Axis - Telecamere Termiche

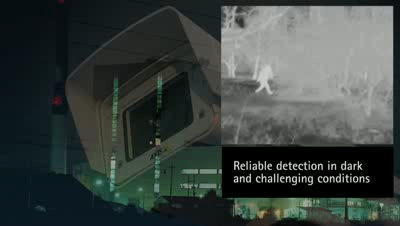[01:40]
Detecting and alerting you to intruders, Axis thermal network cameras are a perfect complement to any professional network video surveillance system.